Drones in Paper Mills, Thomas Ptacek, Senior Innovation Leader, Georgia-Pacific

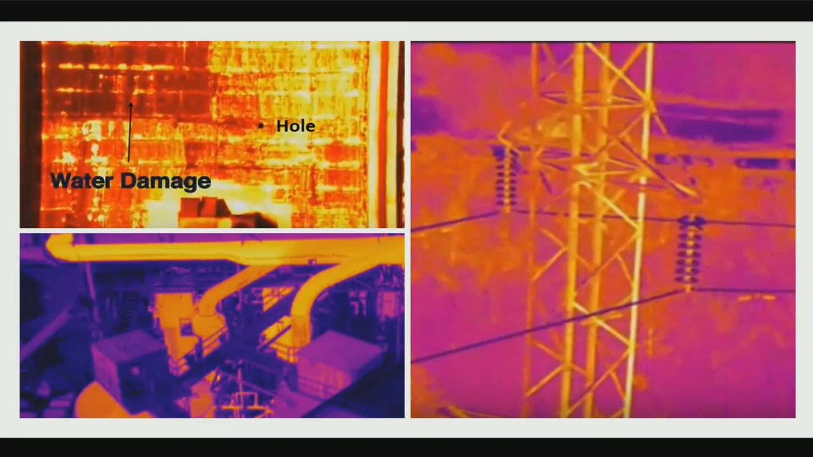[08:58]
Thermal imaging is hugely valuable to us. And then there's some other things.